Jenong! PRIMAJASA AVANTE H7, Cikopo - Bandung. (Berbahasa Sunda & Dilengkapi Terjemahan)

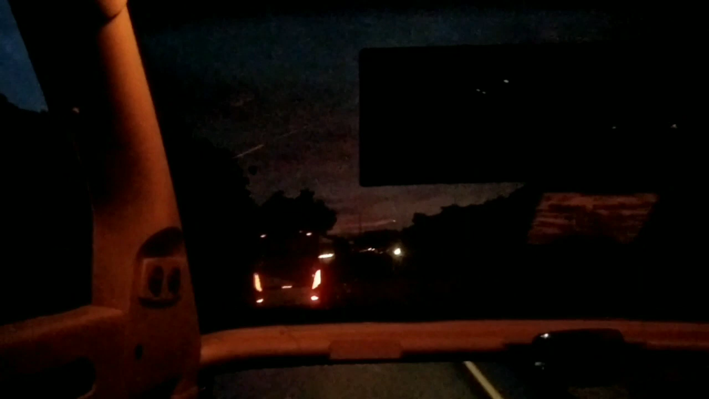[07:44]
Tadi liren sakedap di pos kontrol,
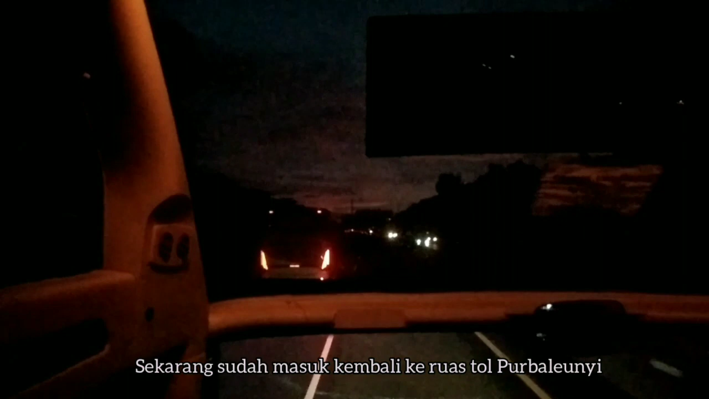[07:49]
ayeuna tos lebet deui ka ruas tol Purbaleunyi, urang neras ka Bandung ayeuna.
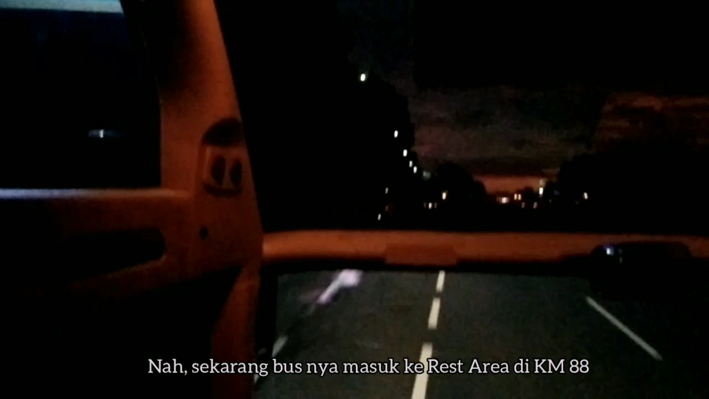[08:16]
rest area kilometer 88. Kirang langkung ieu teh aya di Kecamatan Darangdan.
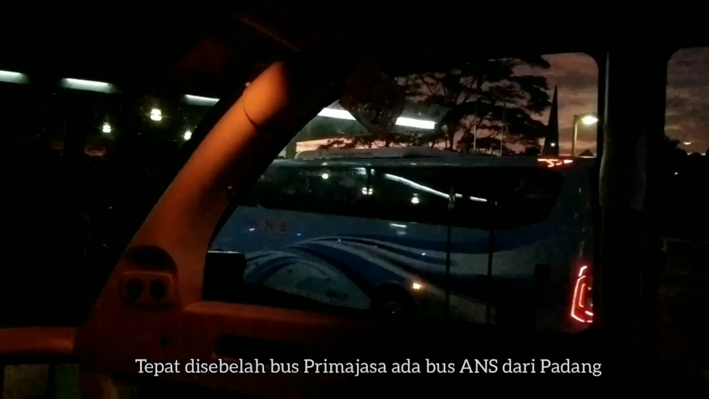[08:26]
Di gigireun beus Prima Jasa aya beus ANS di payuneun beus paman aya munding itu teh.
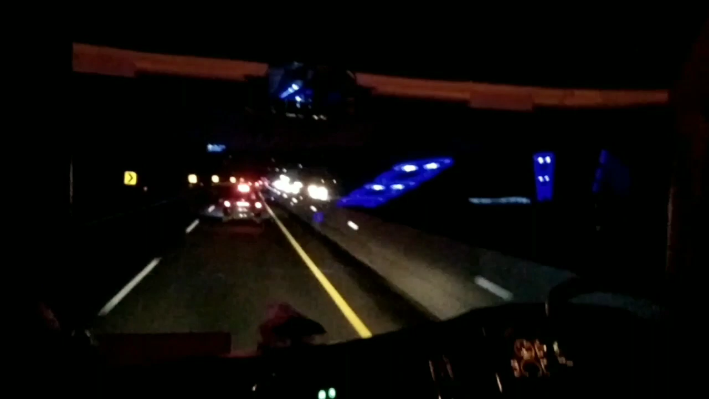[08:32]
Tos lebet deui ka ruas tol Purbaleunyi ieu beusna majeng teras ka Bandung.
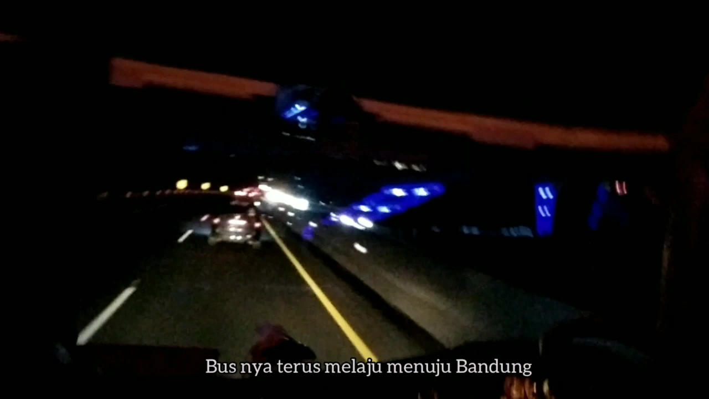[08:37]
Duka ieu tos di kilometer sabaraha.
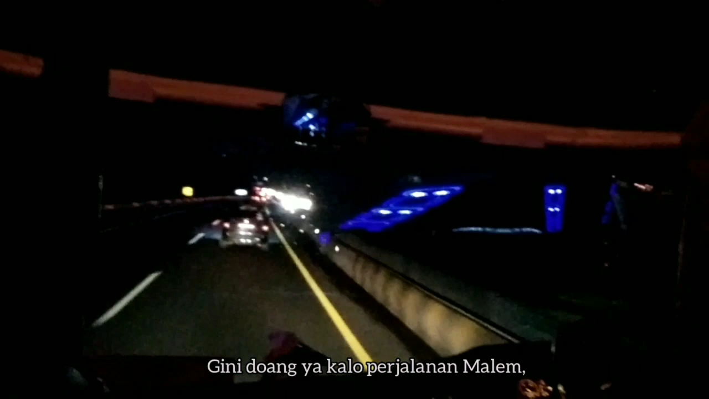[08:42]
Kieu hungkul sih pami aangkatan, pami wangi-wangi teh. Teu seueur anu tiasa ditinggal di payun.
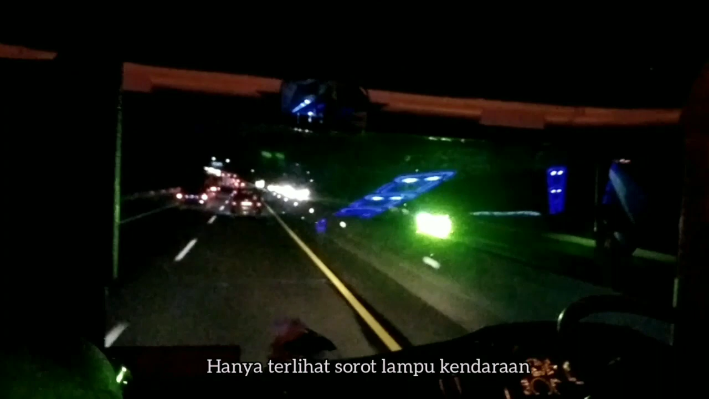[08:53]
Mung katingal teh lampu na hungkul teu tiasa katingal aya beus naon anu sae, aya pemandangan naon anu sae.
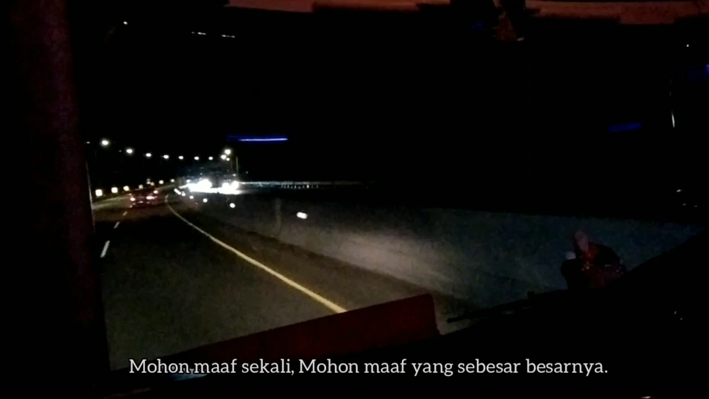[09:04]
Hapunten pisan, hapunten anu kasuhun, teu acan tiasa midangkeun vlog anu sae kanggo rerencangan sadaya. Sakieu ge atos uyuhan, da aku mah apa atuh. Tah, duka ieu atos dugi kilometer sabaraha. Teterang oge.
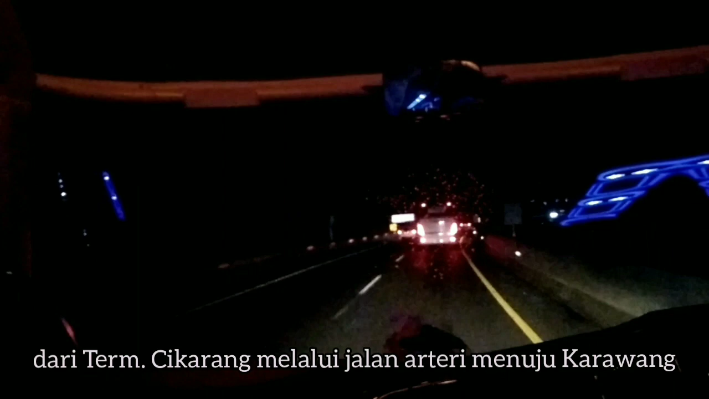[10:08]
Di Karawang lebet tol di gerbang tol Karawang Timur atanapi kelari.
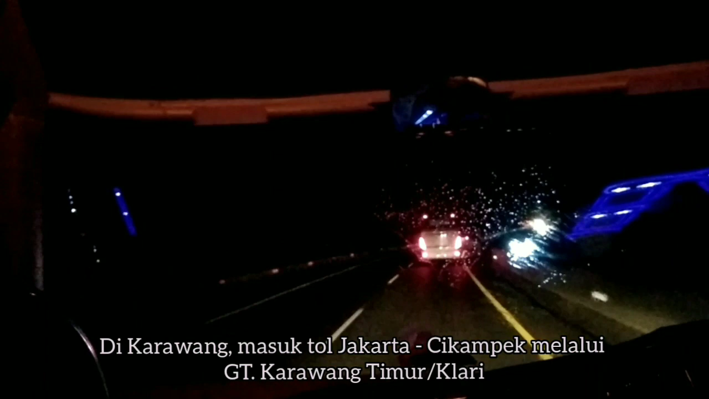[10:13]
Ngalangkung jalan tol dugi gerbang tol Cikopo.
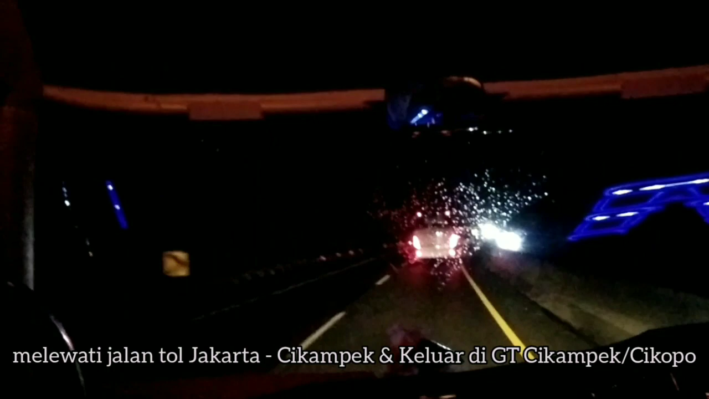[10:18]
Ti Cikopona ngalangkung jalan biasa dugi ka gerbang tol Sadang.
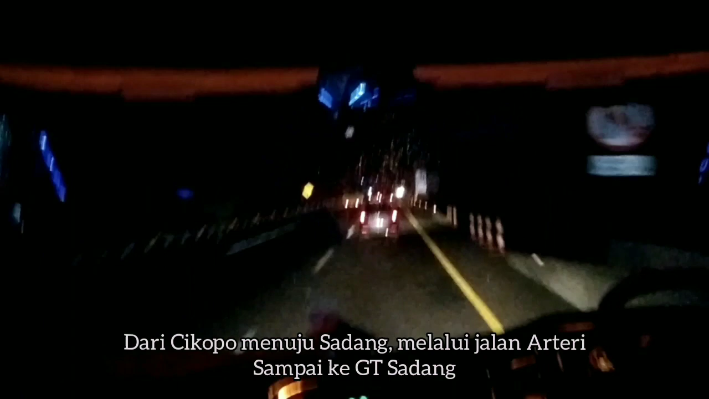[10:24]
Ti Sadang lebet deui ka tol dugi ka gerbang tol Jatiluhur.
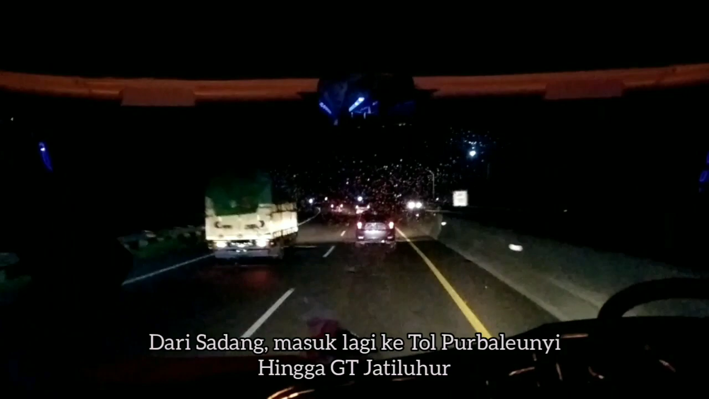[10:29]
Ti gerbang tol Jatiluhur sumarimpang heula ka terminal Ciganea.
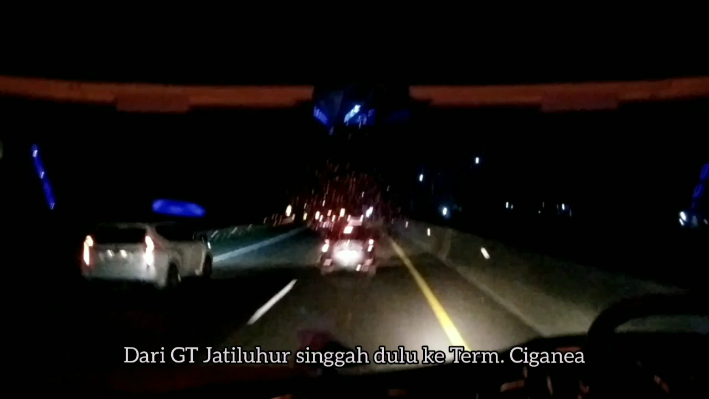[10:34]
Di terminal Ciganea lebet ka pos kontrol,
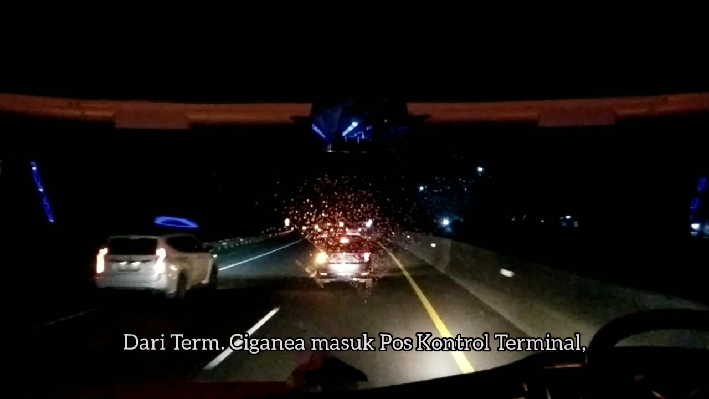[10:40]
teras di terminal Ciganea lebet deui ka tol ngalangkung gerbang tol Jatiluhur. Bingungnya rutena rada kukurilingan. Leres, rutena kukurilingan.
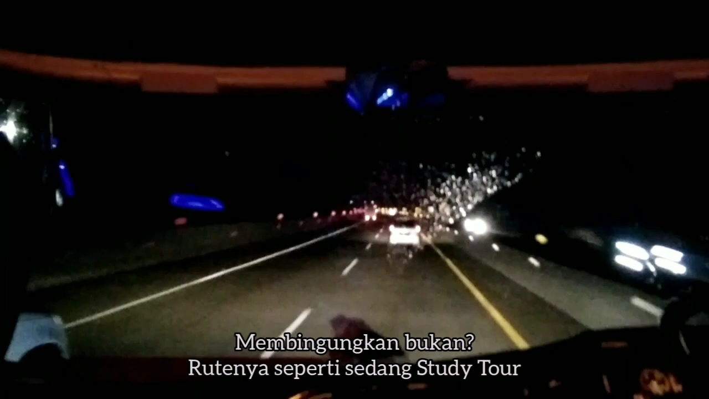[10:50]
Perkawis jadwalna kumaha paman? Pamit telepat, bus anu pertama ti Cikarang ngawitan tabuh 6:30 enjing-enjing.
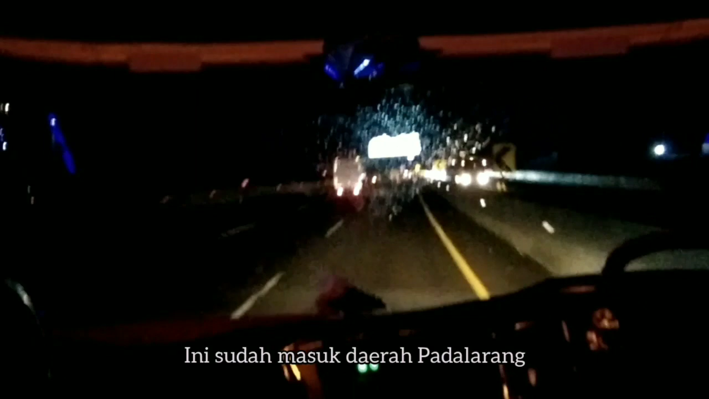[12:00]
Tah, ieu atos lebet ka daerah Padalarang, pami telepat mah. Ieu diluhureun jembatan Cimeta anu caket ka Tiber Padalarang. Berarti sakedap deui urang dugi ka Cimahi. Anu uningak perkawis beus ieu mangga dihaturanan pisan.
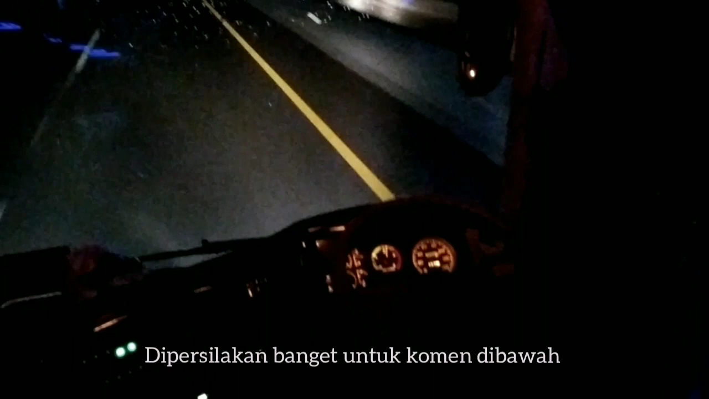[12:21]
Tiasa dikomen kinten-kinten ieu beusna ngangge sasis naon, spesifikasina sapertos kumaha, mangga dikomentar di kolom komentar.
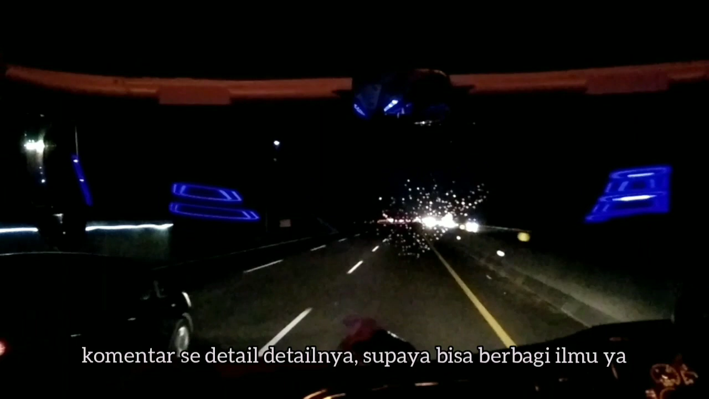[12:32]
Hatur nuhun. Ieu kirang langkungna tos lebet Cimahi, kilometer 125. Biasa paman lungsur di kilometer 127. Nanging sigana ieu mah bade bablas weh ka terminal Leuwi Panjang.
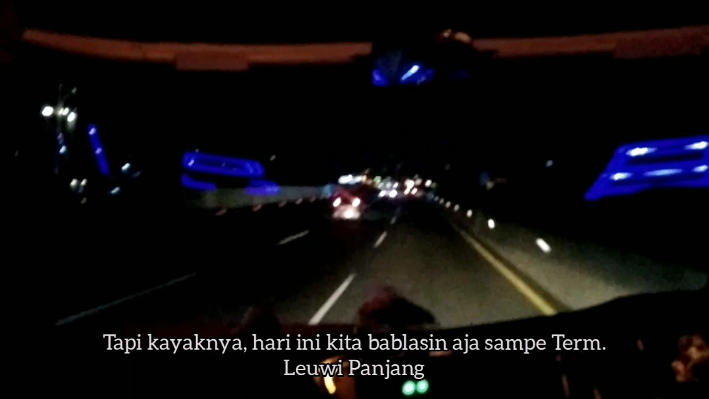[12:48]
Berarti engke kaluarna di gerbang tol Pasir Koja.
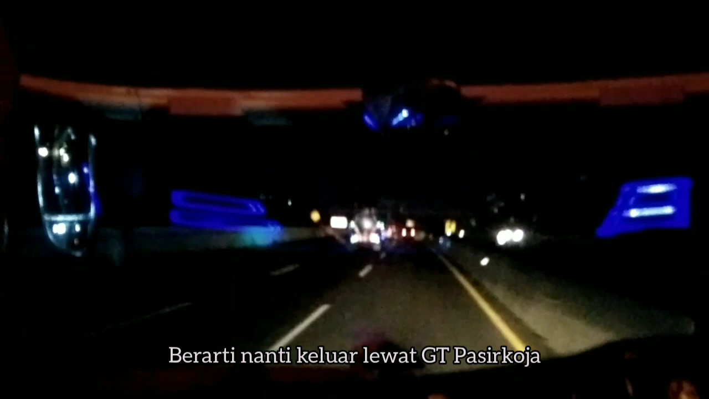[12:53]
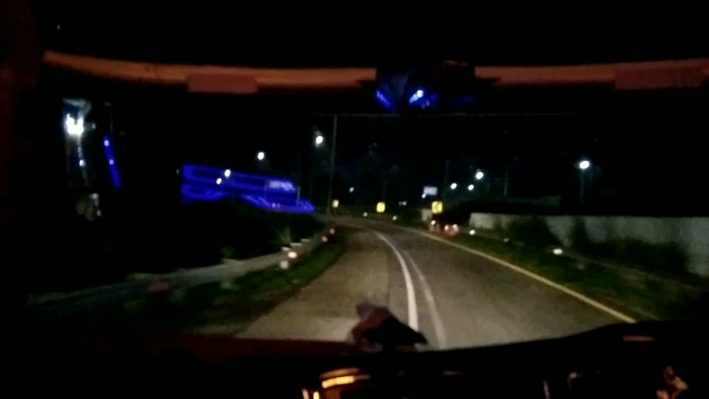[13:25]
Alhamdulillah, iya tos bade majeng ka gerbang tol Pasir Koja. Tuh dipayun tos katinggal gerbang tolna. Wilujeng sumping di Kota Kembang. Hatur nuhun pisan anu tos ngiring dina vlog paman dinten iya.
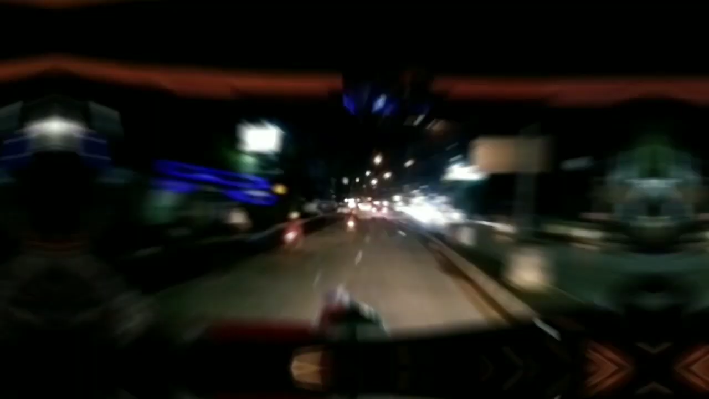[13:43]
Beusna masih keneh mapai di Jalan Soekarno-Hatta kanggo neras ka terminal Leuwi Panjang.